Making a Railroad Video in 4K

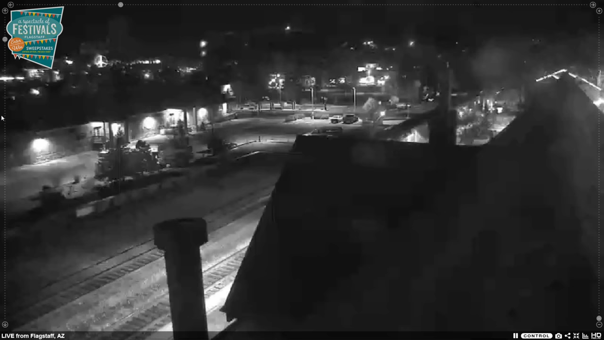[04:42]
Arizona, and can be seen on the Flagstaff webcam. This webcam is mounted on the train station roof. It is notoriously unreliable, times out after a short time, and can be controlled by other users. Virtual Railfan also has a Flagstaff cam installed, and that is expected to become active very soon. This does require a paid membership.